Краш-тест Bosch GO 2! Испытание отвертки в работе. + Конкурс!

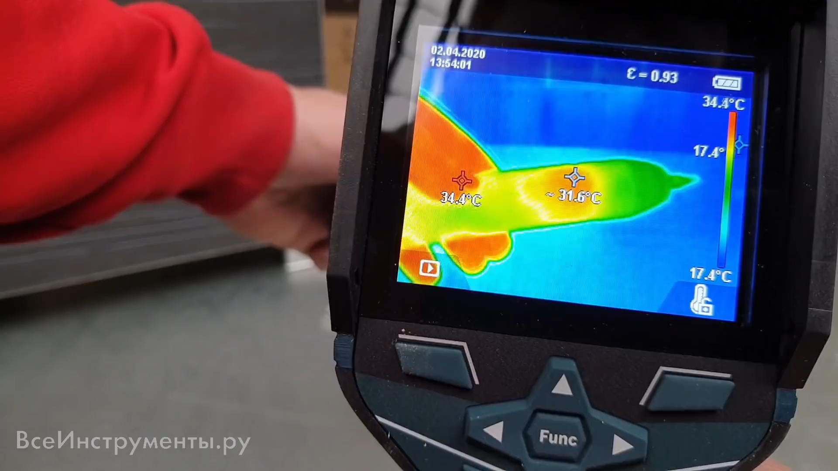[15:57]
On screen: spot 31.6°C, max 34.4°C, scale top 34.4°C, scale bottom 17.4°C
Сейчас я покажу, насколько она может перегреться. Я буду закручивать здоровенные саморезы. Заодно посмотрим, вообще, что она сможет закрутить.
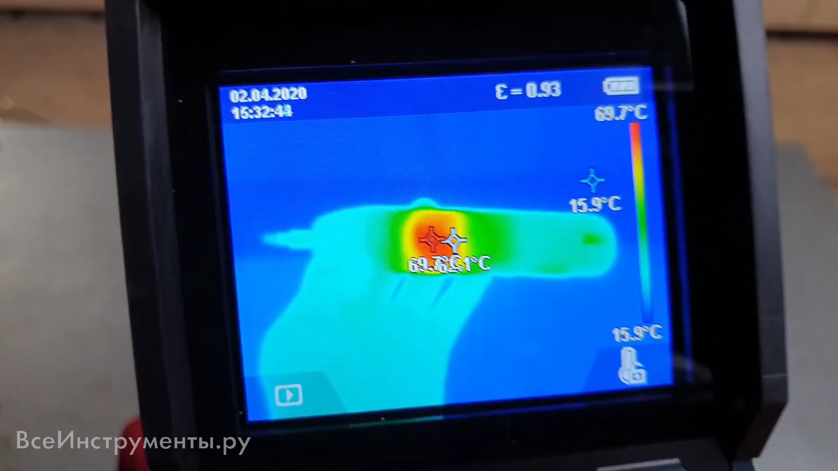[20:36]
On screen: scale top 69.7°C, scale bottom 15.9°C
Как раз там, где установлен двигатель.
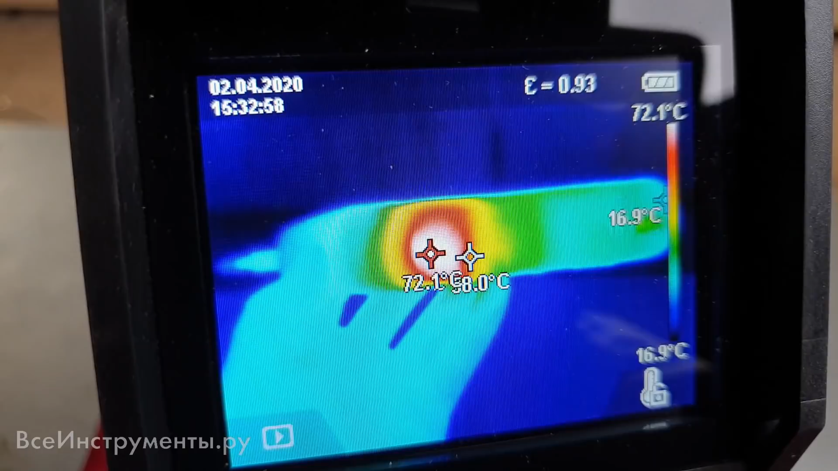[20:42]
On screen: max 72.1°C, scale top 72.1°C, scale bottom 16.9°C
Оно и понятно. Как видите, температура растет.
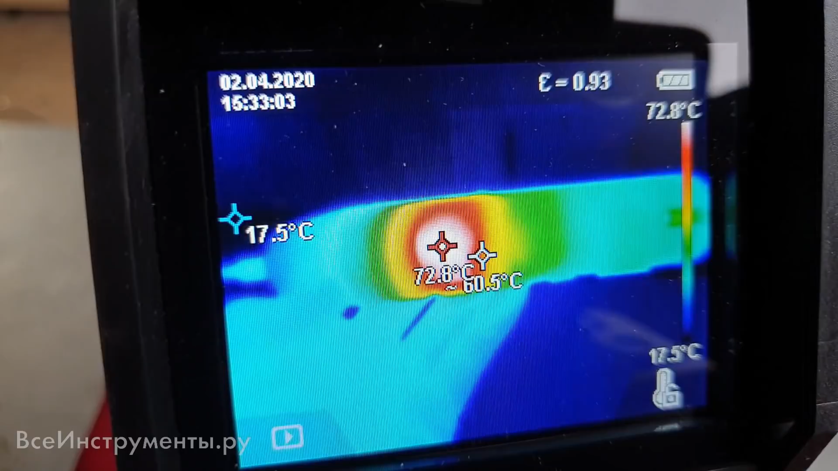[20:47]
On screen: max 72.8°C, scale top 72.8°C, scale bottom 17.5°C
Корпус прогревается. Потому что внутри сам двигатель, судя по всему, нагрелся гораздо сильнее.